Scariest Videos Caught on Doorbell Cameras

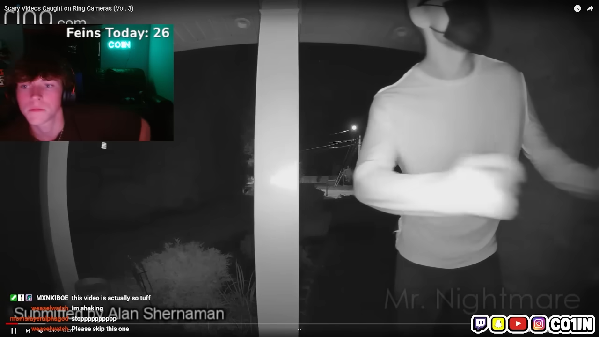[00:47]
Towards his front door through his doorbell camera. The person was wearing a hat, face mask, and sunglasses, allowing none of his face to be seen.
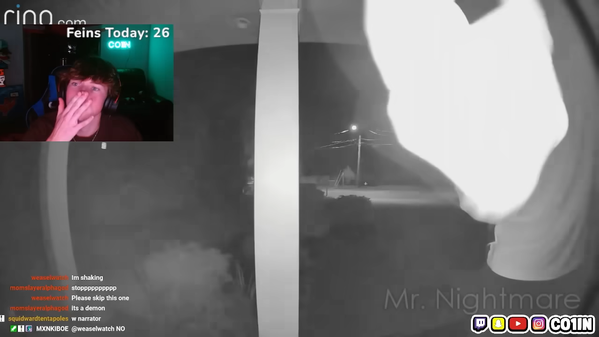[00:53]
Fuck. After trying to open the front door and failing, the person starts to fiddle with the doorbell. Noticing it's a video doorbell, so he probably tries to take it off.
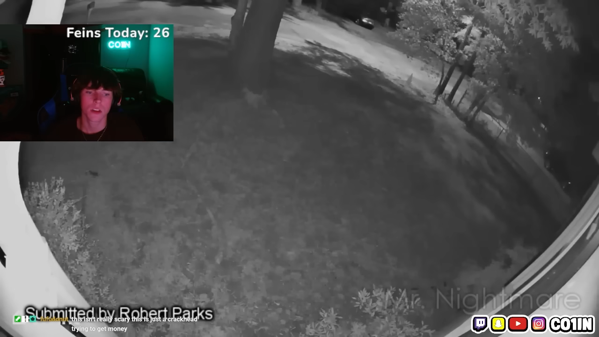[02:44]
One morning at around 4:30 a.m., his cameras detected a man running from across the street from his neighbor's home, across his front yard, and up to his front door. The man was naked, with one of his hands blocking his privates.
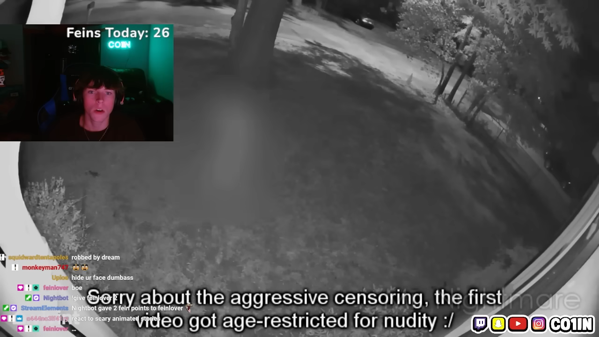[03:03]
What the fuck? Is that a skinwalker? The footage was caught from two angles. He was arrested a short while later by local police, and was apparently high on crystal meth, and he had removed his clothing due to a fear of snakes being inside of his clothes, and he was running around the neighborhood knocking on doors and ringing doorbells yelling for help. Oh, that's the neighborhood valid. Is reportedly pretty quiet. That's valid. The homeowner never had any sort of issues before this.
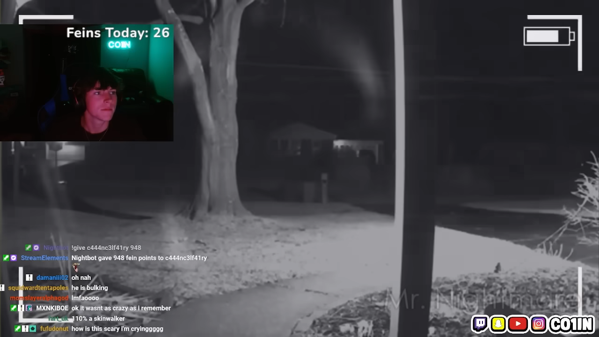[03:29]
In his words, he ran up my front yard, onto my front porch, and rang the doorbell. Whoa. For the next minute or so, he... Oh, that's scary. He rang my doorbell. He was ringing the doorbell and knocking while pacing back and forth. He looked panicked, and his expression drifted from someone in pain to a look of pure crazy, and at one point, said he needs help. After that, he ran off back into the night. The guy was picked up by an officer around 5 a.m., not far from his house.
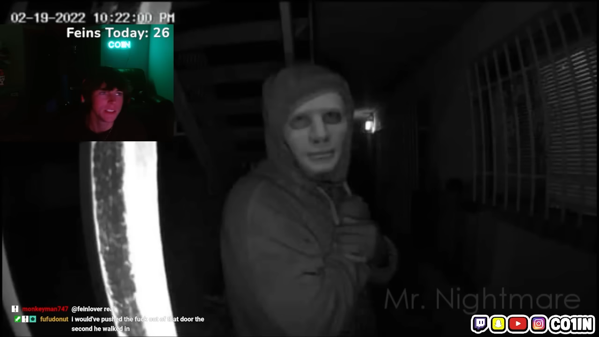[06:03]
The woman warned in her post to beware a strange man wearing a white mask lurking around the neighborhood after her camera caught him trying to look into her home a little after 10 p.m. one night. The woman said, "I just want my neighbors to be aware and safe. Please, if possible, share this post. Screenshots are welcome."
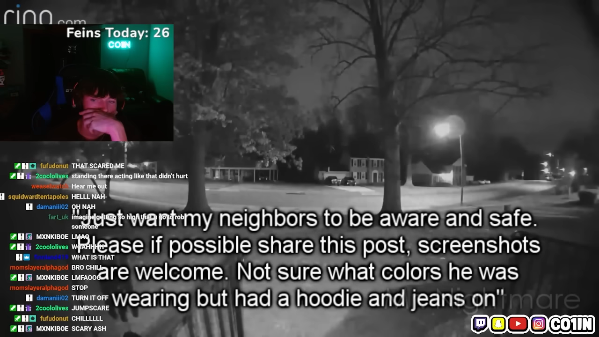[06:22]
Not sure what colors he was wearing, but had a hoodie and jeans on. The disturbing picture shows the man in the mask looking directly into the guys, camera. Guys, this isn't even scary. This is exactly the type of image that you'd never want or expect to see come up on your door. I mean, if it happened to you, it'd be scary. But it's also the kind of image that would make you sure as hell grateful that you had one. Neighbors of the woman also reported seeing the man walking around and approached their front doors. Thankfully, no one opened the door to him.
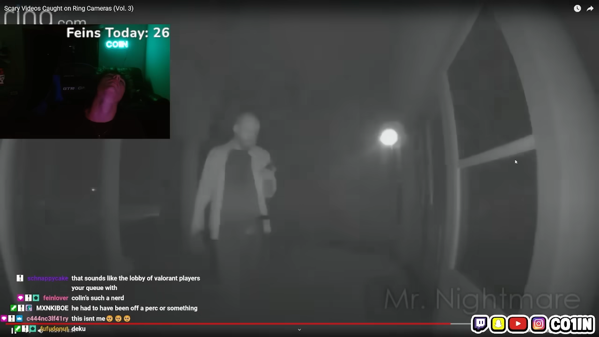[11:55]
Shut up. Oh, my God. He brought alcohol. He thought he swore he was coming over.
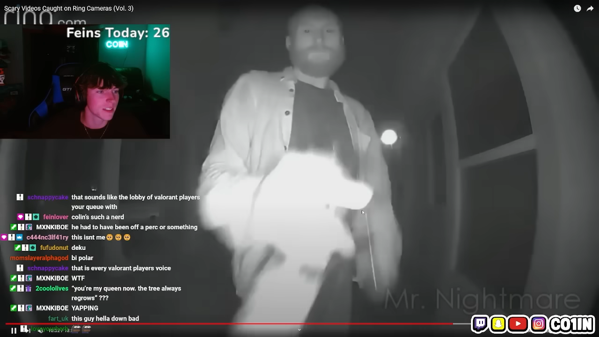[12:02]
Love you so much. He brought drinks. So much. Please call me back. No, I lied. I'm not gonna give you some space. I'm sorry. I'm coming over. I know you're up and thinking about me.